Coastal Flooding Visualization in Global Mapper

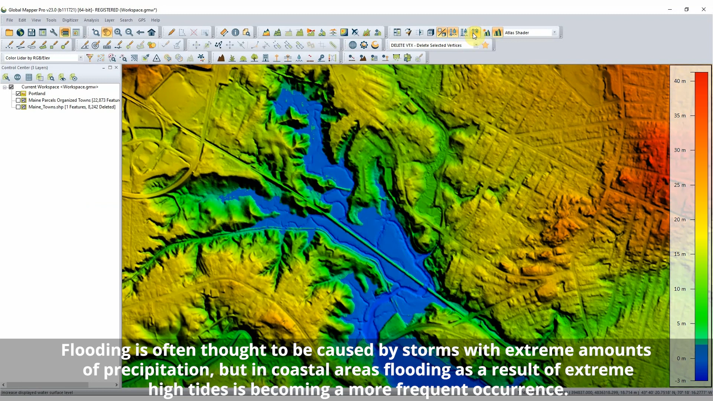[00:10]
Water at a single high tide can be shown on the terrain in 2D and 3D views with the Water Level Display tool.
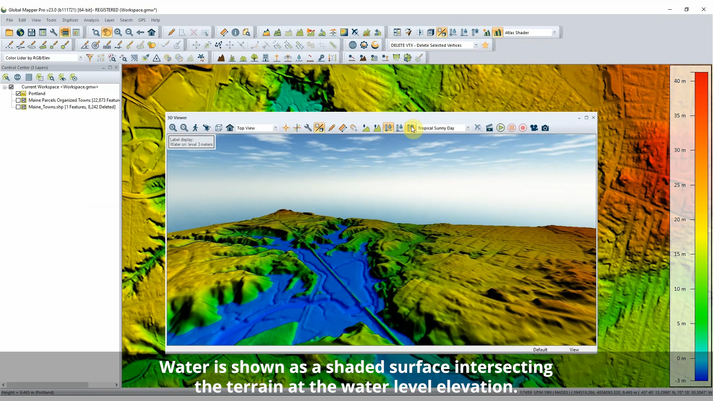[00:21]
Enabled from the Viewer Toolbar in 2D and within the 3D Viewer window, the water level is shown as a blue shaded surface intersecting with the terrain.
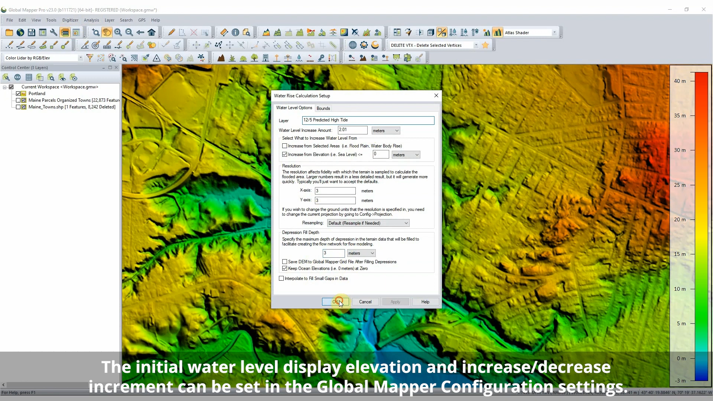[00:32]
The displayed water level can then be raised and lowered at a user set interval.
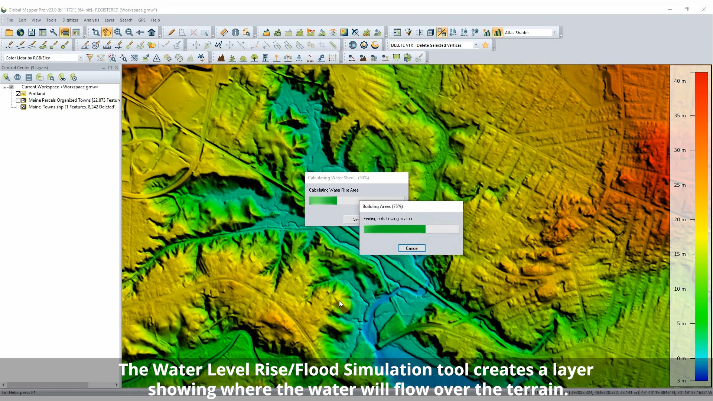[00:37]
For further analysis, the Simulate Water Level Rise tool in Global Mapper is used to model a single flood event or high tide.
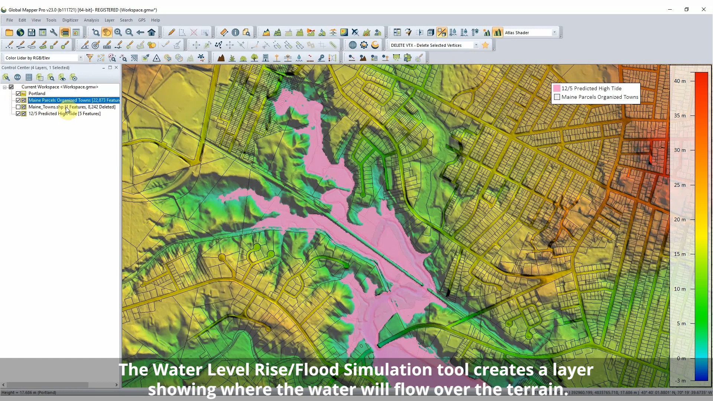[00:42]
Choosing to raise the water level to the height of the high tide, a new layer is generated in Global Mapper showing the area of impact for this tide. To determine the land areas at risk for flooding, the generated layer is used with parcel data in the Spatial Operations tool to determine the parcels at risk of flooding.
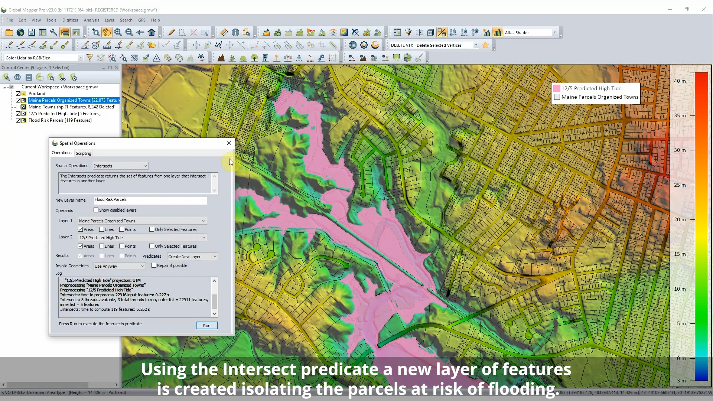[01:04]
Using the Intersect predicate, parcels reached by the modeled flood water are copied to a new layer.
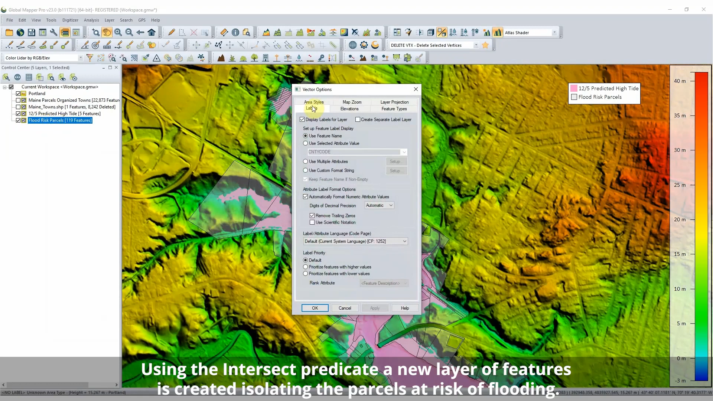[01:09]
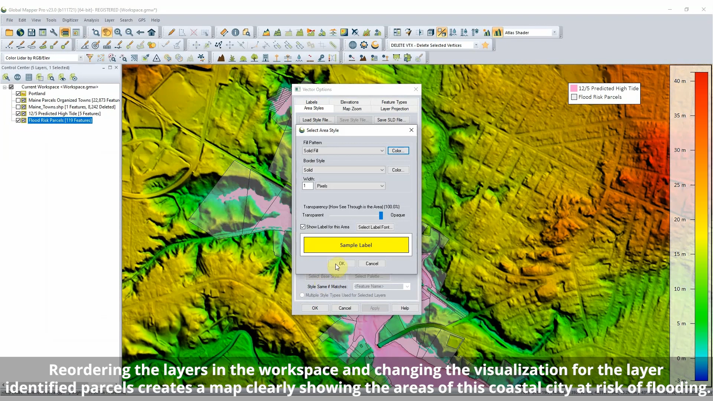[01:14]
Reordering the layers in the workspace and changing the visualization for the layer-identified parcels creates a map clearly
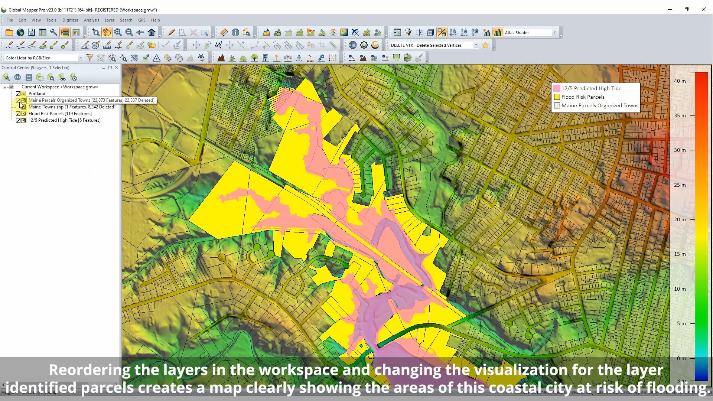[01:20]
showing the areas of this coastal city at risk of flooding.